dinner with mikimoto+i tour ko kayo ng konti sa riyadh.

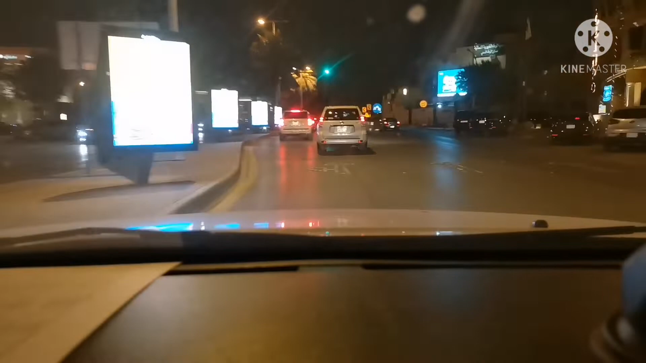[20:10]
Makita niya naman Gabi na ito Puro araw Ang nakikita niyo eh Kaya ngayon Neto dito naman gabi U-turn tayo dito Para makabalik tayo dun Sa dabab U-turn tayo
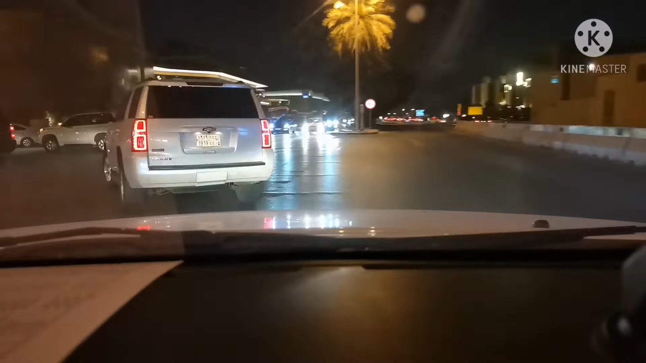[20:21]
Inaabot ako ng Inaabot ako ng Yellow light Sabagay Nasa unahan ako Wala namang ano dun Wala namang camera Kaya Hindi rin naman Nakakatakab Nakakatakab Pero kaya pa rin yun Basta tinabot ka ng Yellow light dun sa Harap mo na Yala problema eh Kaya pabalik po ng Dabab
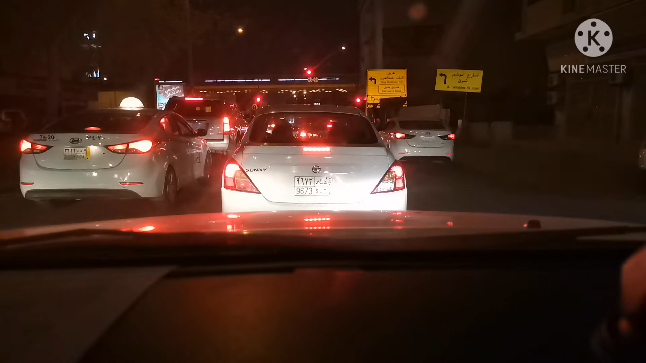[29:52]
Nakita Parang May gumuguhit Na Mga ilaw Na Sa Taas Yung puti Na Napuputol Putol May mga Sasakyan Dumadaan Tulay Yun Tulay Siya Napapuntang Yung Dinaan Ko Kangina Yun Yung Aljami Street Na Sinasabi Ko Yung Papuntang Malas Bali Doon Ako Kumano Kangina Ang makka Tapos Nagtagpo Sila Sa